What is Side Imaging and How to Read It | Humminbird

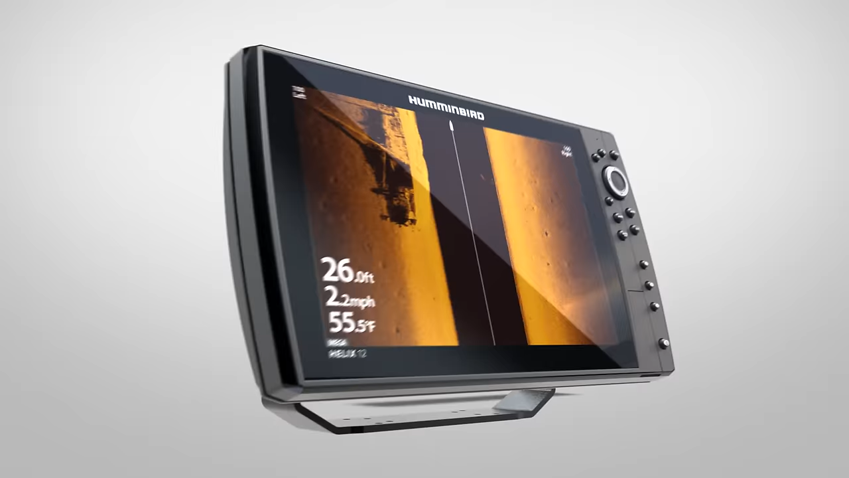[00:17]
On screen: depth 26.0 ft, water 55.5°F, speed 2.2 mph
detail of side imaging will help you find productive water sooner by showing you
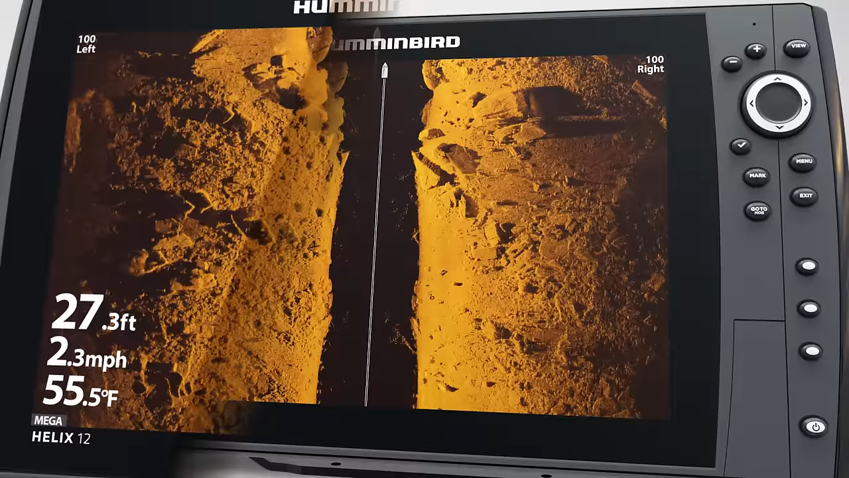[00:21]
On screen: depth 27.3 ft, water 55.5°F, speed 2.3 mph
structure
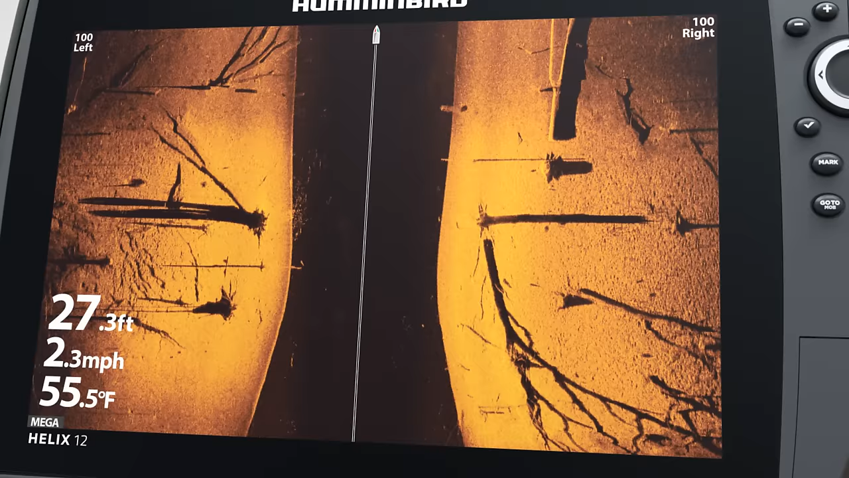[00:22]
On screen: depth 27.3 ft, water 55.5°F, speed 2.3 mph
vegetation bait fish or
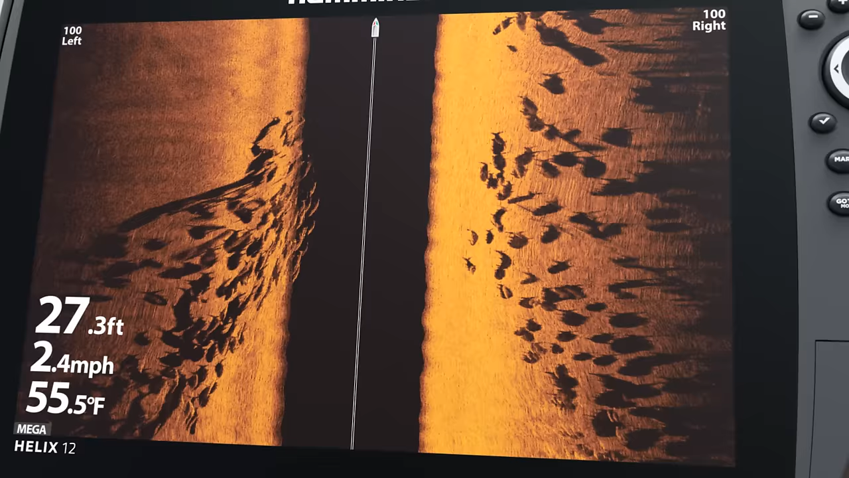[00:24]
On screen: depth 27.3 ft, water 55.5°F, speed 2.4 mph
your next trophy and with a mega side
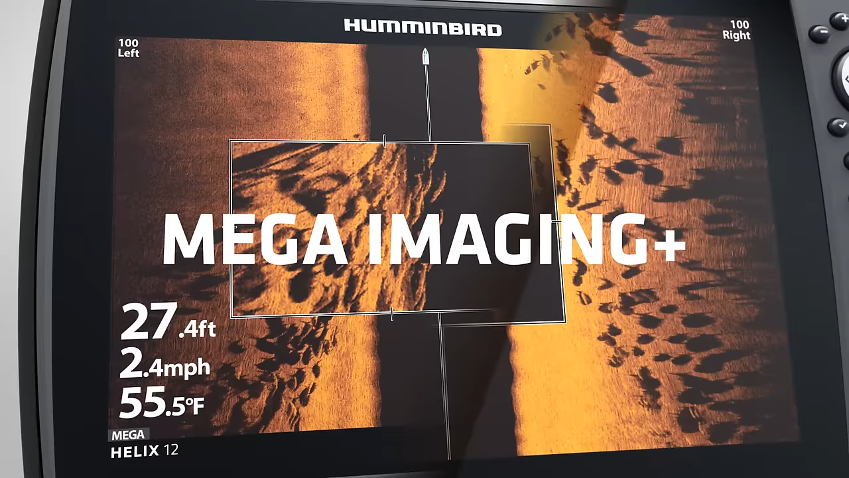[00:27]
On screen: depth 27.4 ft, water 55.5°F, speed 2.4 mph
imaging plus Humminbird fish finder you'll be able to see even the slightest details down to
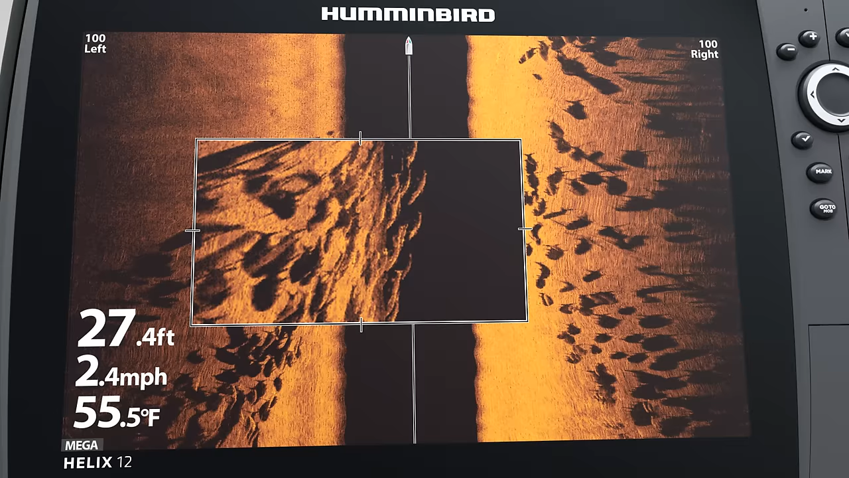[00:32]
On screen: depth 27.4 ft, water 55.5°F, speed 2.4 mph
a fish's head tail and dorsal fin thanks to a 20% improvement in clarity
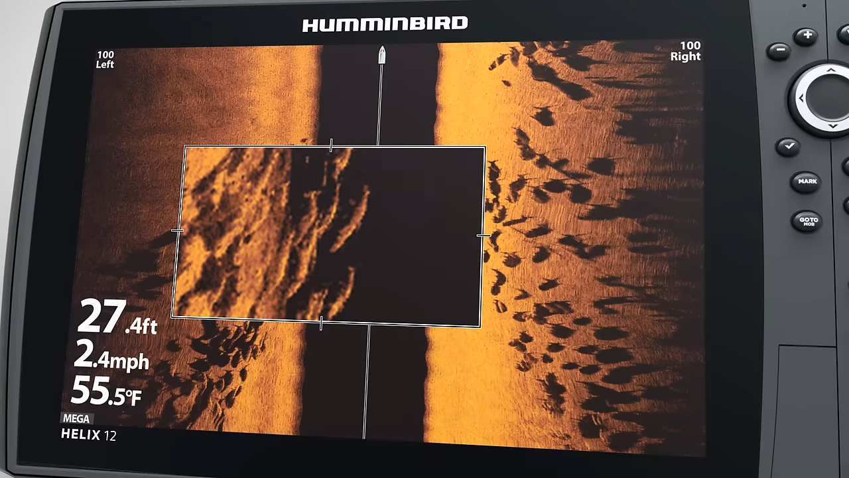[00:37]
On screen: depth 27.4 ft, water 55.5°F, speed 2.4 mph
it all starts with choosing the right frequency for your application using
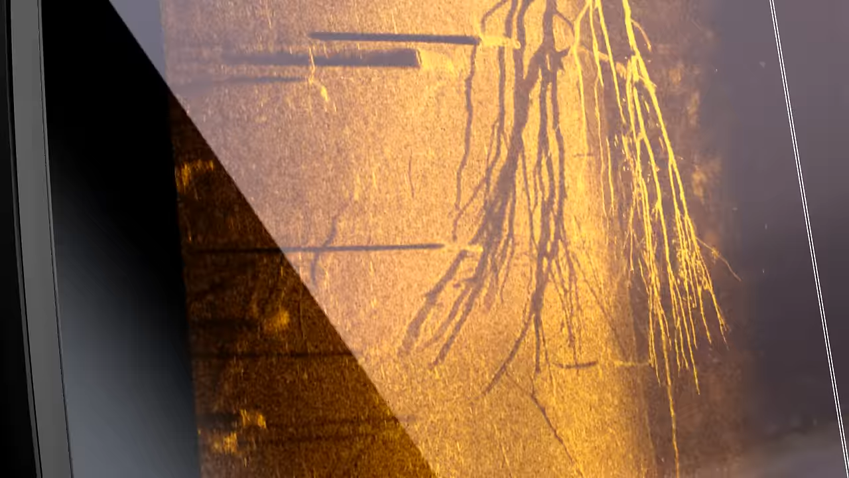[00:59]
for you is learning how to read it with confidence
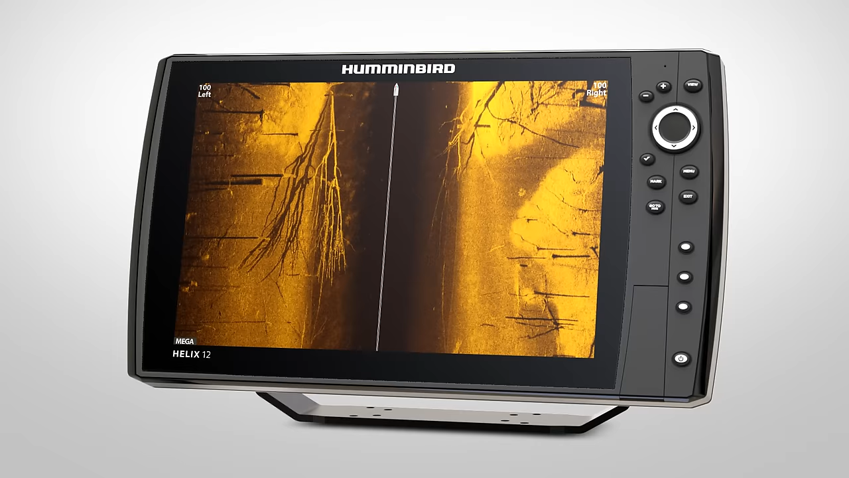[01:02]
unlike traditional 2d sonar side imaging sonar history moves from top to bottom instead of right to left the most recent areas you've passed over are
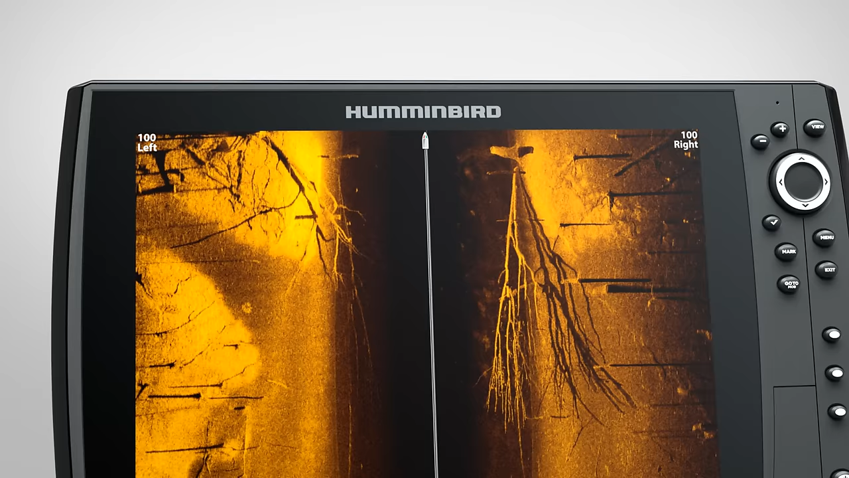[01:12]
shown at the top of the image for help visualizing how side imaging works imagine
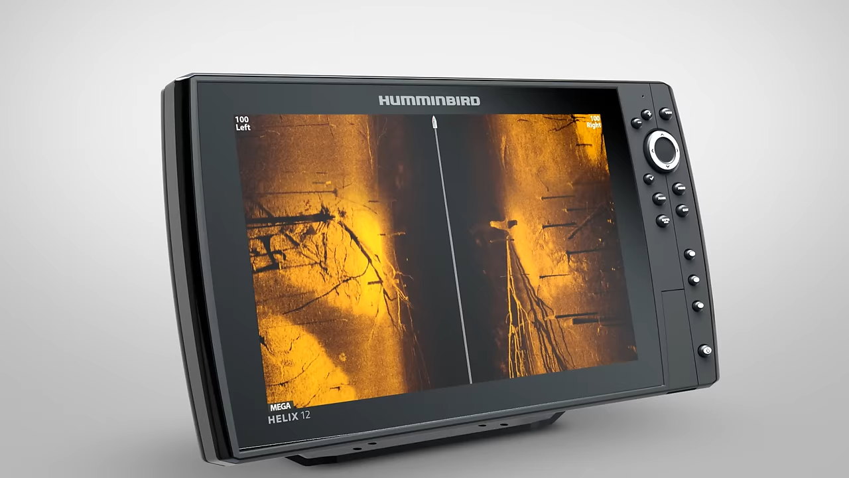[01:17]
folding your returns down the center the area directly under your boat is the water column
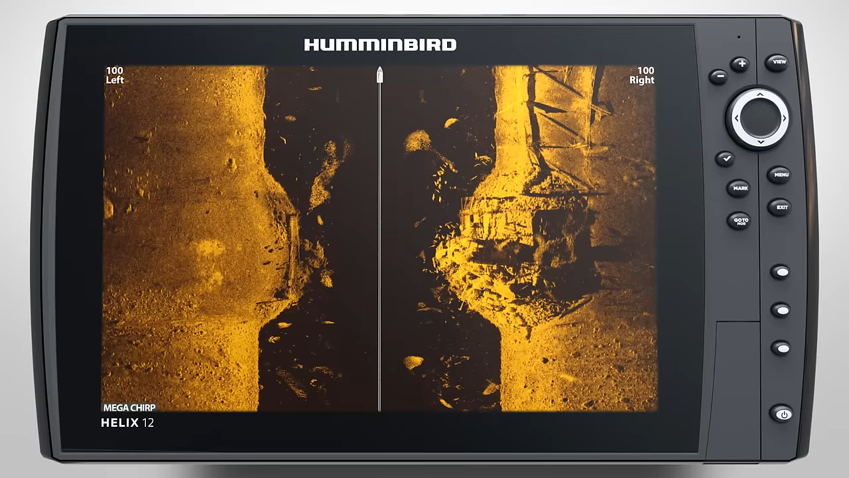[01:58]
holding fish bait fish will show up as a tight cluster of returns while game fish
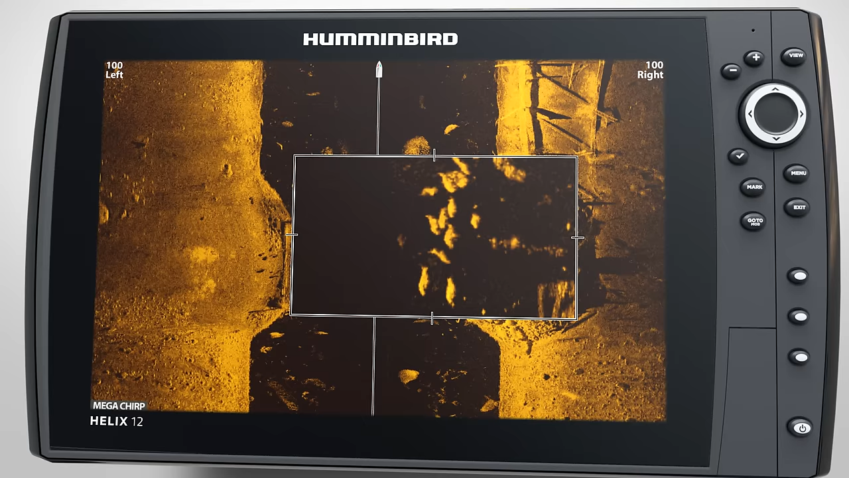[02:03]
will appear as solid marks often associated with the sonar shadow on the bottom the distance between the
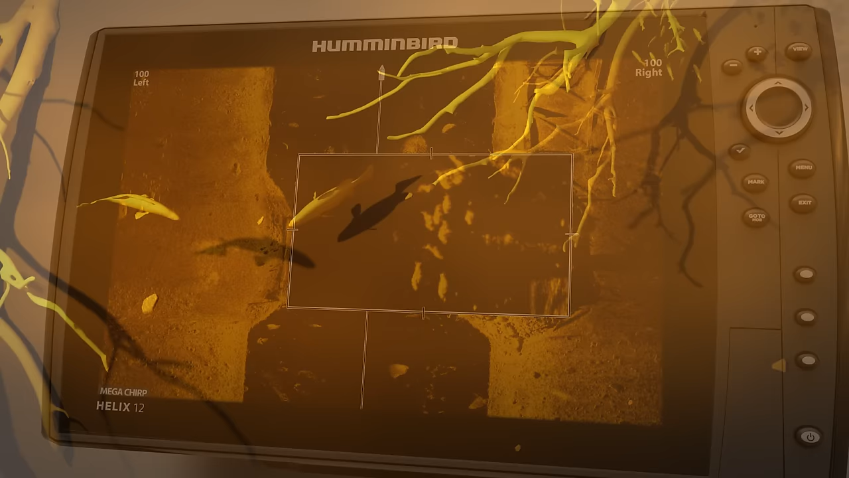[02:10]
mark and the shadow will tell you how far the fish is from the bottom so you can place your bait accordingly
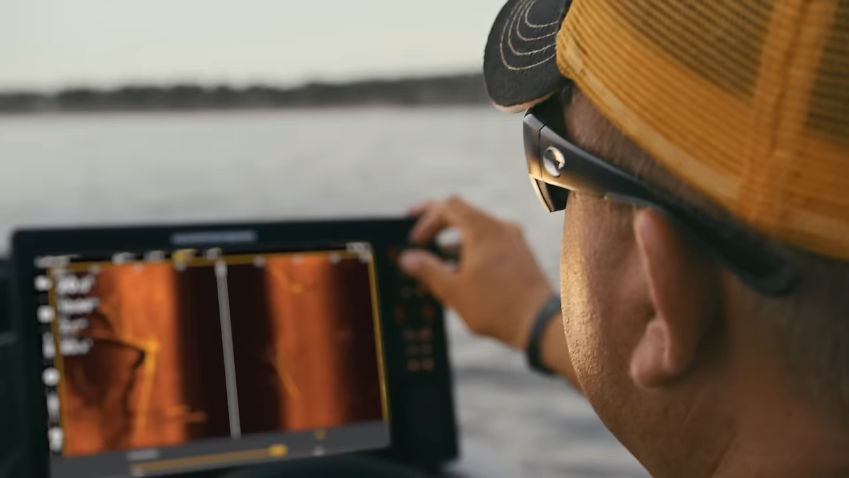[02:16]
with a little practice you'll be able to read side imaging